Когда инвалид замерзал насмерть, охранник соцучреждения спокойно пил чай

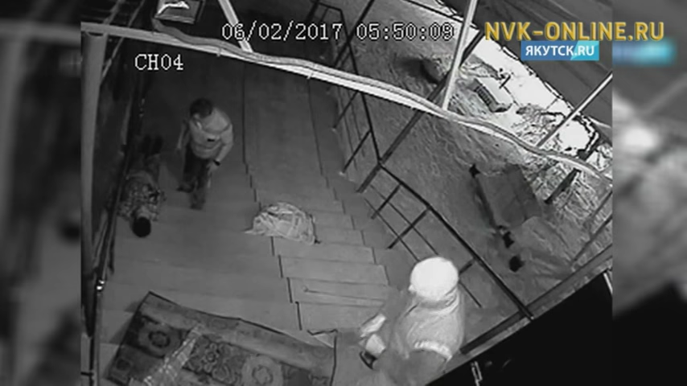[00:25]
Через 50 минут к дому престарелых приходит Семен Евстафьев и стучится в дверь. Однако охранник либо не видит его, либо игнорирует.